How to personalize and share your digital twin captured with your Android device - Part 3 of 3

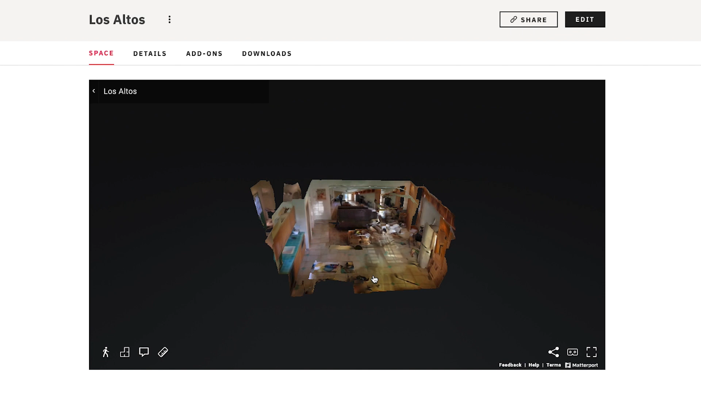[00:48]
and as I move around you can see just how much stuff and clutter is in this room.
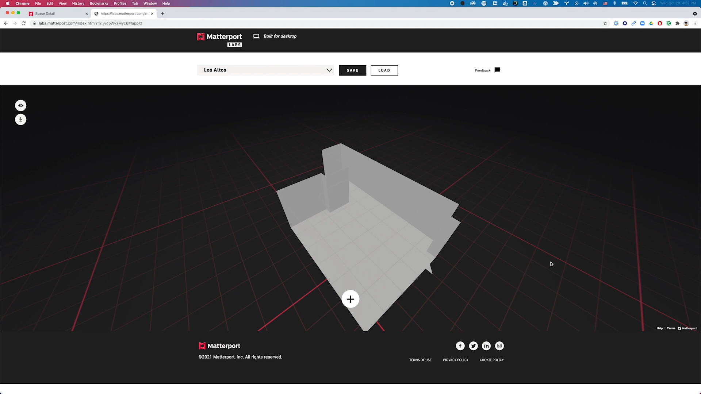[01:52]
how the entire room has been cleared out of all that clutter and is now available for me to play around with.
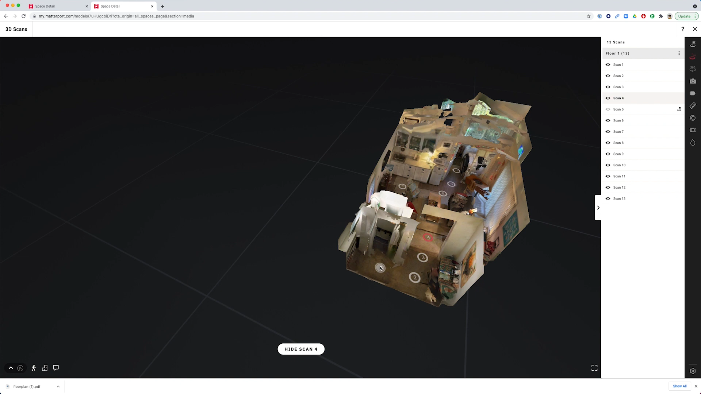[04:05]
here that was more captured just to kind of fill in the 3d mesh so
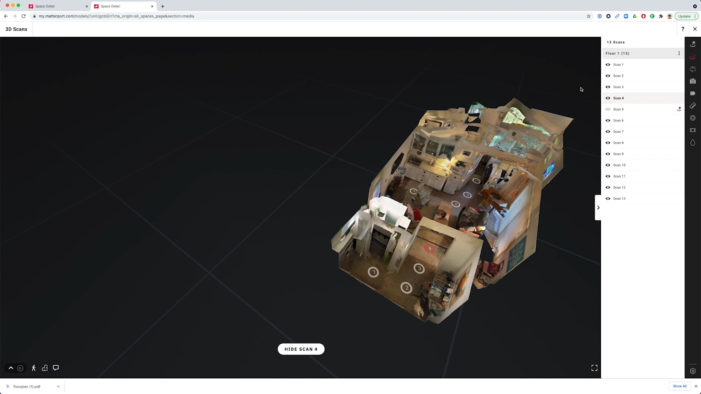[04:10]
I'll just press the little eyeball right over here on scan one and same thing over here scan number 13 that kind of creeps a little bit into the bathroom this too was captured really just to flesh out the complete 3d model
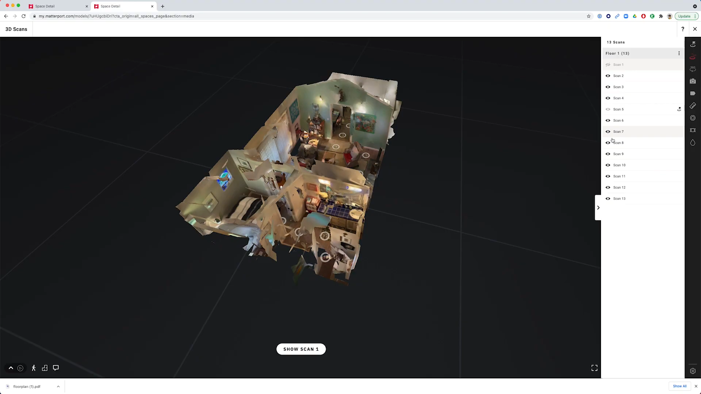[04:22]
so I will hide scan number 13 and that's it we should be set
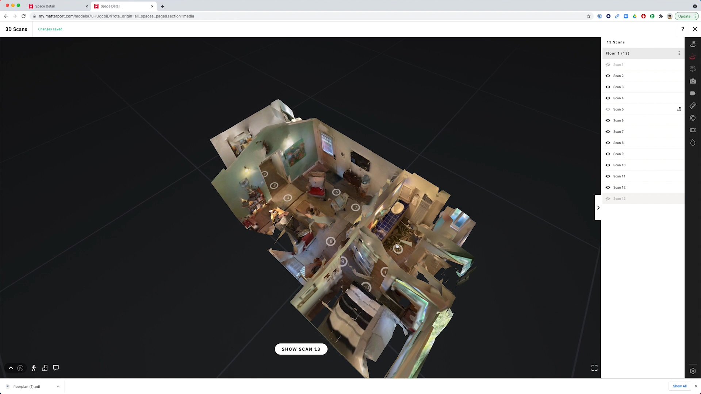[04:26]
there okay so with that done I'll go on to the next one I can grab
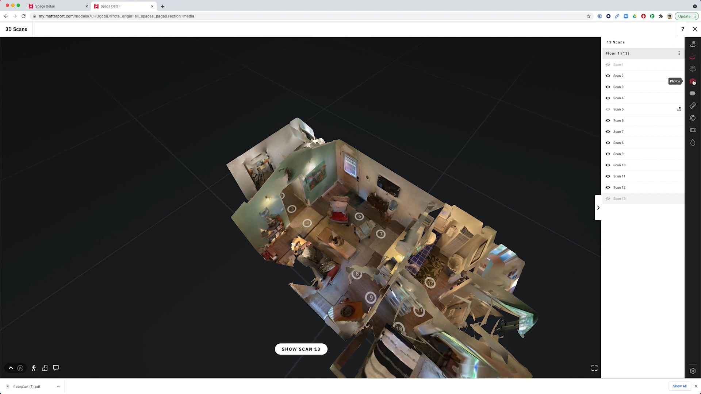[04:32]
photos so I can not only grab photos of the
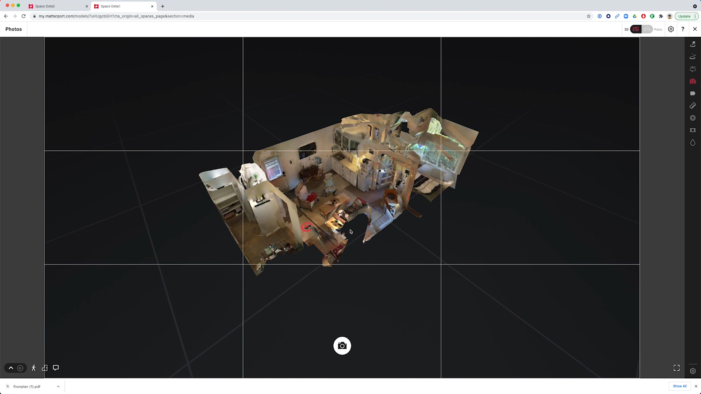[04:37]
dollhouse I can go into the floor plan view and grab photos of the
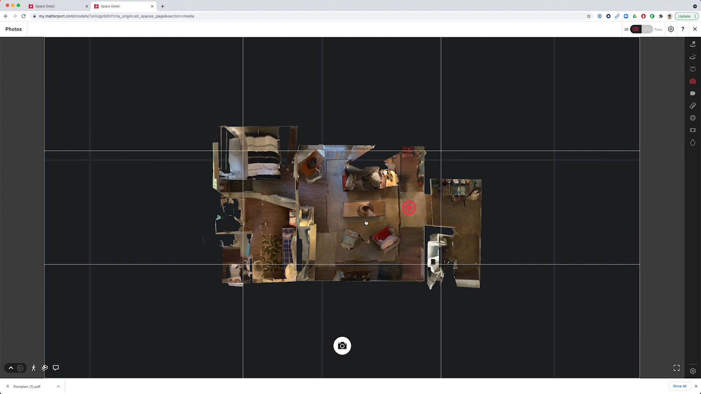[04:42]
floor plan view this also is helpful to include in my listing people get a better sense of how the space is laid out of course I can also go into the model itself
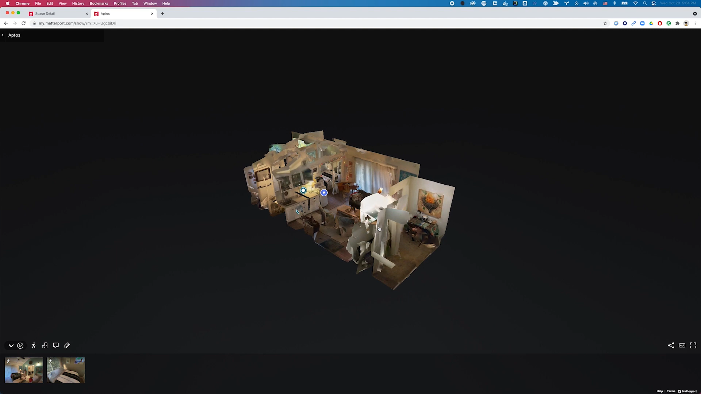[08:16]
and what I can do if I'm a visitor coming to this space I can come down here and press the little measure icon press the plus and I can go ahead and start measuring this room just to see if it suits my needs
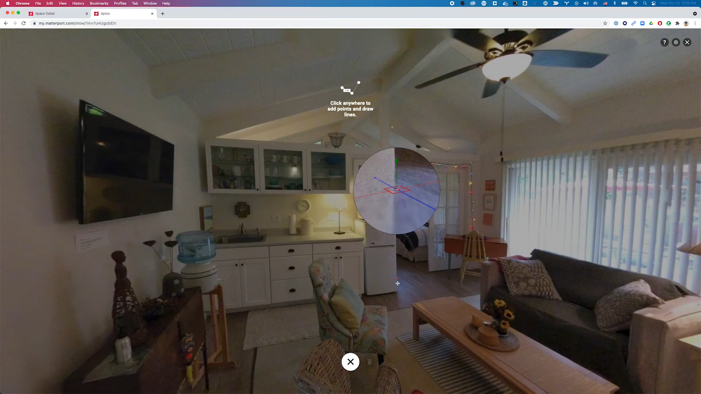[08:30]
so for example I can go into the floor
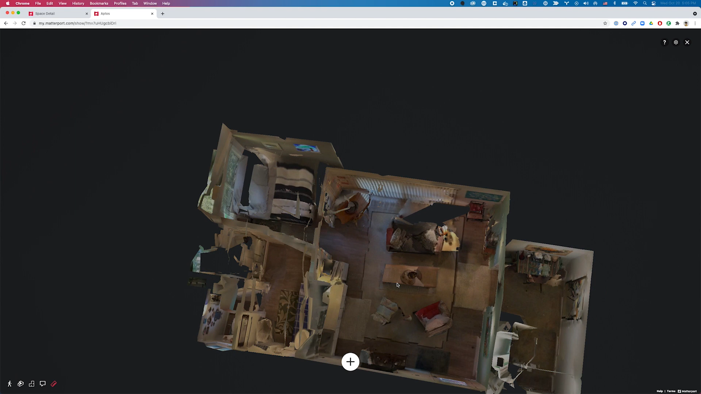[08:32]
plan view and press the plus symbol here I can tell that this is 4.59 meters I can also come up here to settings and
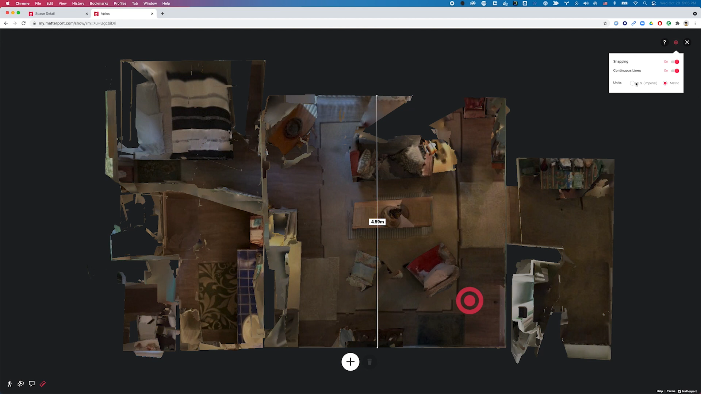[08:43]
choose US imperial and very quickly and easily as a visitor I can see the accurate dimensions of this room and really get a